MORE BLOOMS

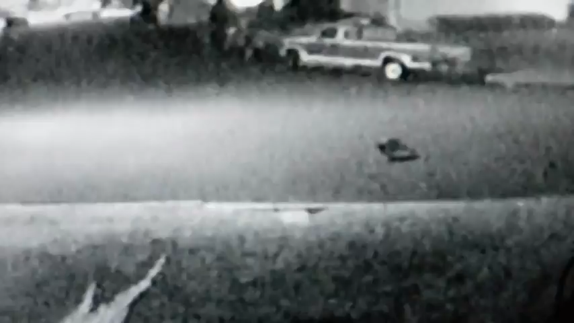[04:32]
Boy, you've got a horrible limp. You've got a broken leg. Hmm. Somebody's trying to bump off my raccoons. At least you don't have a trap hanging off of it, do you? You're going to have trouble climbing that tree, I bet. Yeah, front left paw looks to have a problem.